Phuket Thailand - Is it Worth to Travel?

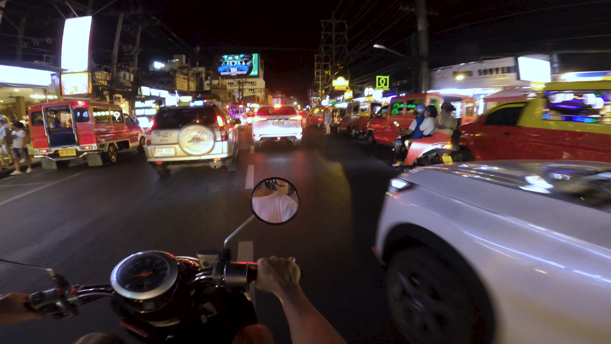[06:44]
Interesting motorcycle. I think I saw this in museums. We are going back to Patong to check this I know the main boulevard there.